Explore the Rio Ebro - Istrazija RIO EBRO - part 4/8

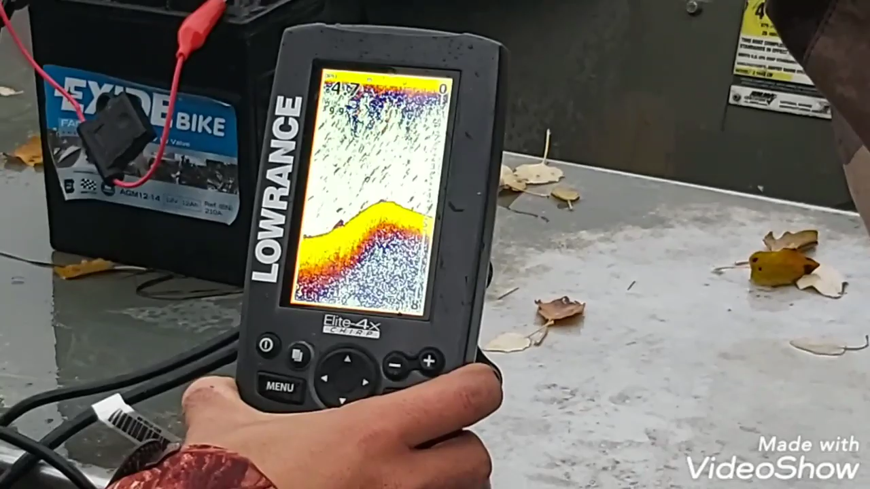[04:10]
Сонарот е. Пре да влезем у дупка, кажува дека има дупка. Okay.
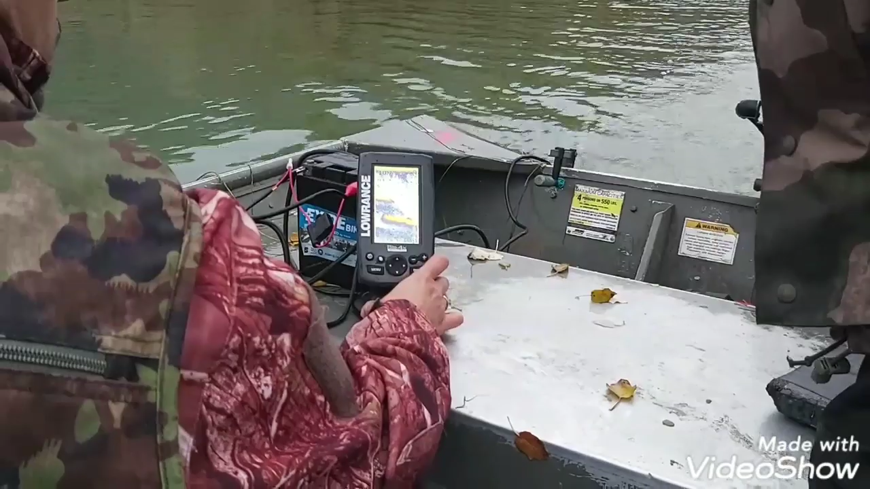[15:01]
Da. Where do you stand? Over there and cast? I stay there and cast down. There's a bigger hole.
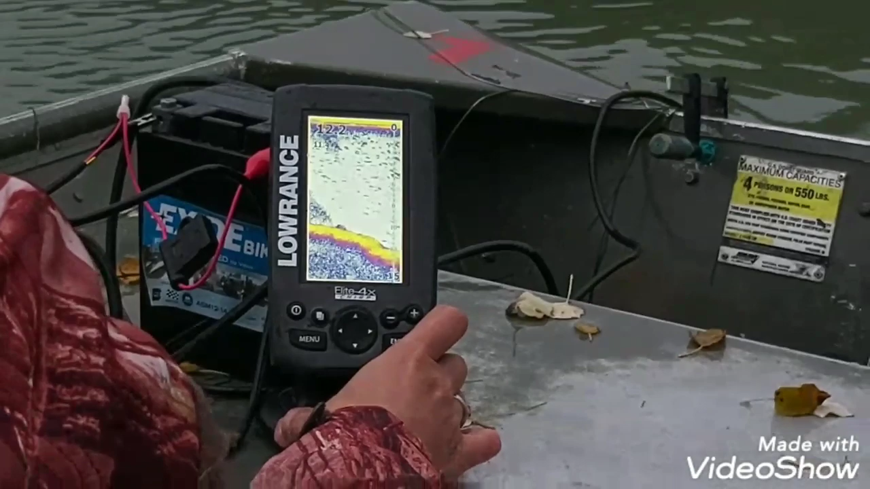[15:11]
So the second hole, here it's down. Evo, ovde već je 15 metri. To je kada frlame od zgrada od 5 isprat od krov. Now we are direct in the hole.
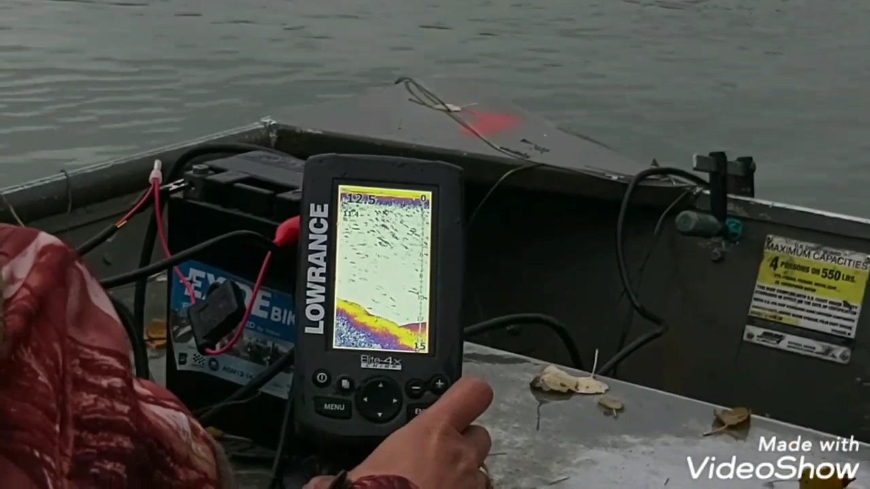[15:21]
And here's the second hole. I kao na 5 isprat na krov da treba sumo da go kačeve.
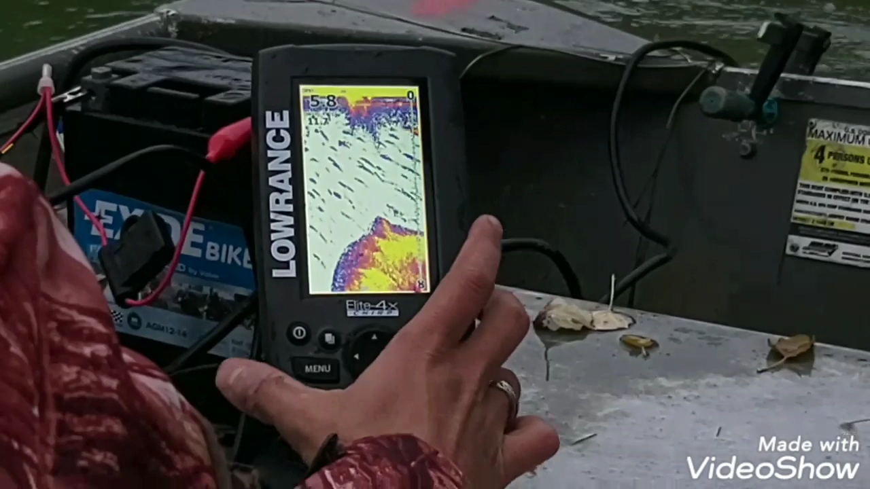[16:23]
Na srtot noći treba da mame. Kim ovde za kačujenje, glavinjarite. No zato nosim 2-300 glavinjari. Imam i za krma. Odmah pre to.
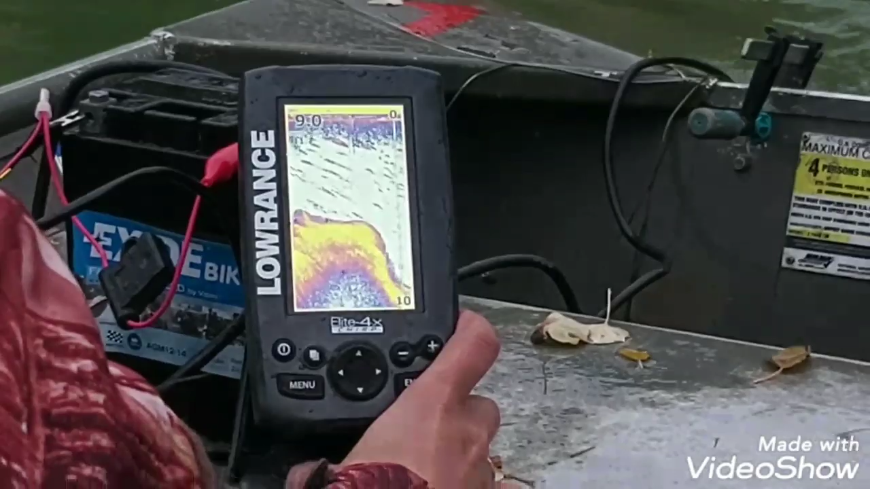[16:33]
Odmah pred drvo, odmah je dupo, od 5 na 10. Very good, anchor? Yeah. Good, yeah? Yeah. Cast in the pole? Yeah. You cast in this hole and in this, in, from the same spot? I fish more this hole.